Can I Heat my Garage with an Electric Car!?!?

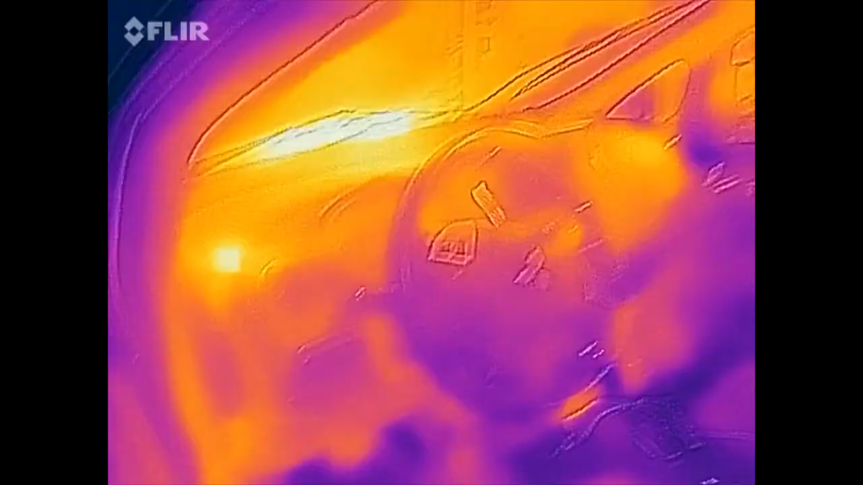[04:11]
All up on the dash is nice and warm, especially up on the windshield there.
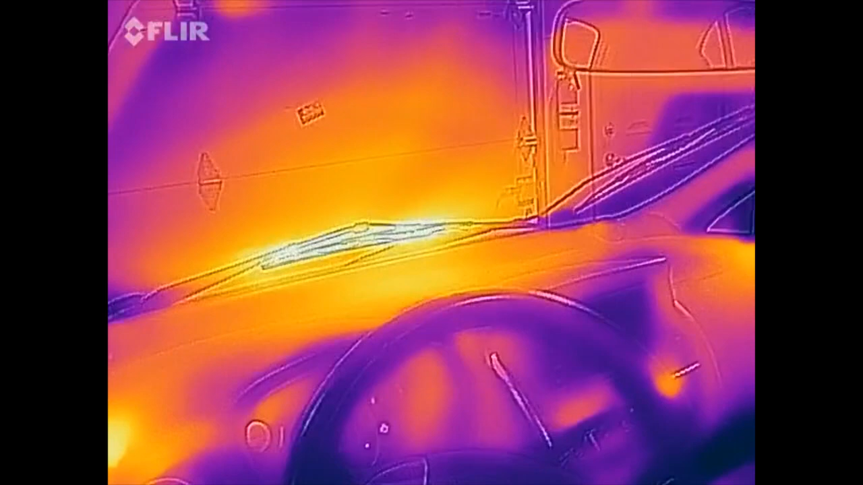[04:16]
Great for defrosting the windshield. Gets the ice off, lets you see, no fog.
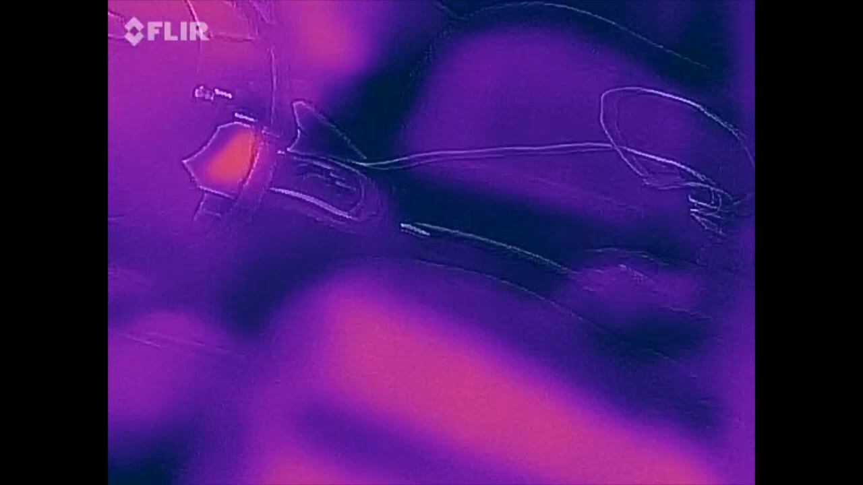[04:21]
And even the seat is kind of nice and warm for my butt.